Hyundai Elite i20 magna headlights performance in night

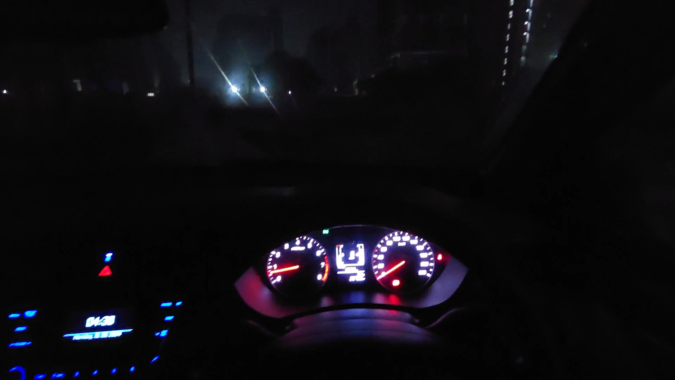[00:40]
this is complete black blackout outside let me turn on the lights so now i have turned on the lights and this is the throw of the low beam of the elite i20
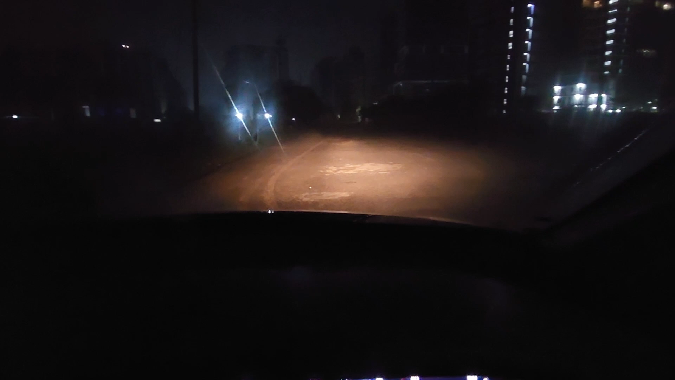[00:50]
and if i switch it to high beam this is the high beam so let me tell you in the low beam so this is the magna variant and 2018 model so there were no fog lamps in this variant so it just has headlamps halogen reflector headlights and this throw that you see right here it's a decent throw the coverage it's not a very wide coverage but this is good enough for a decent drive in the city as well as on the highways not very
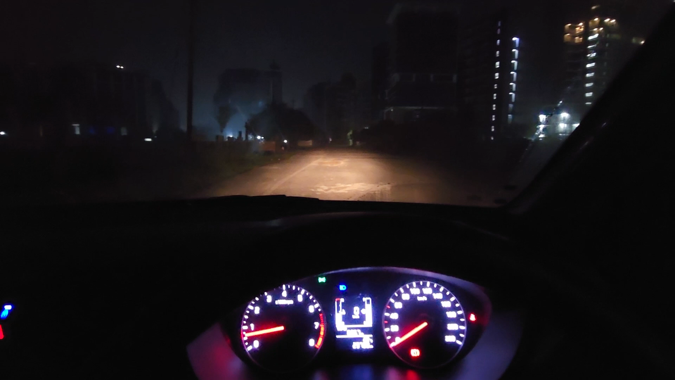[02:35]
highways or you have to give dipper in the night so this will get the job done and the visibility is quite okay you will see if there are any oncoming obstacles uh in the road on the highways but uh when you turn on the high beam the the wide uh coverage of the throw gets it it becomes a bit narrow you see this is the high beam coverage and this is the low beam coverage so it is a bit wider than the high beam so this is high beam this is low beam and also let me show you this is the uh